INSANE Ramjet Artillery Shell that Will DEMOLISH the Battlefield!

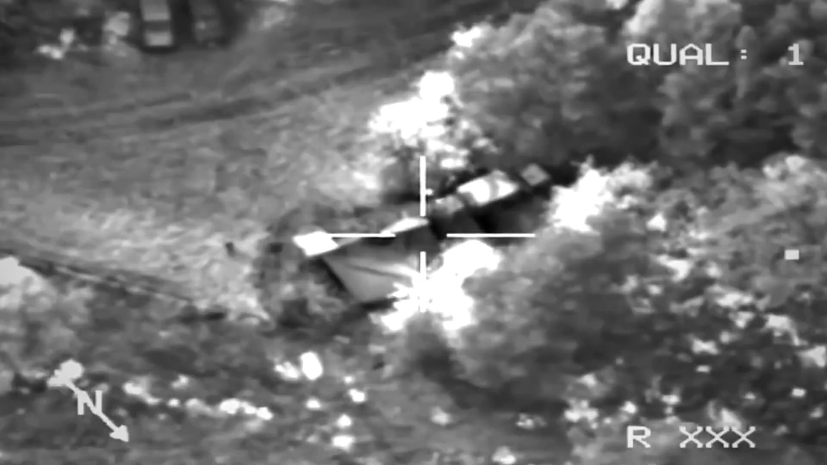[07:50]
lock on to designated targets using laser or infrared signals,